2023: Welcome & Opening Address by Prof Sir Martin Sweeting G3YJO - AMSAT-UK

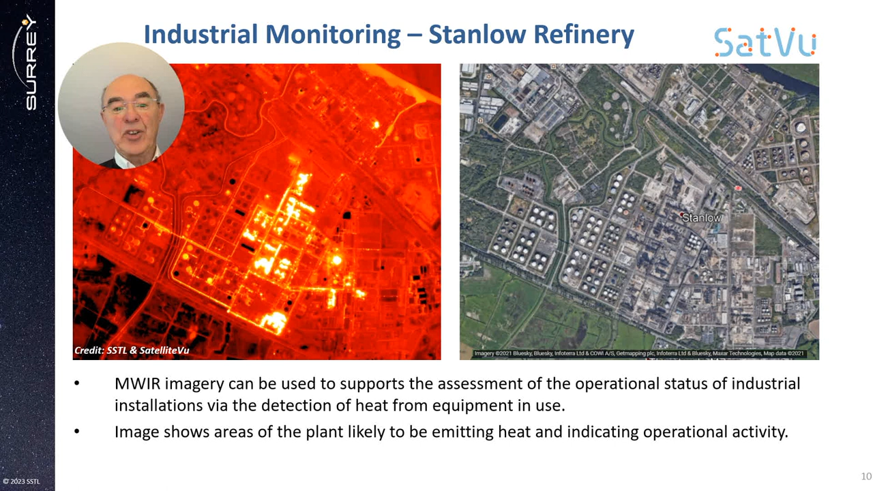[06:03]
but also we can have commercially valuable information on activities, showing which particular plants are active and which ones are in operation, which ones are perhaps in standby. Again, an example here taken over the John Lennon Airport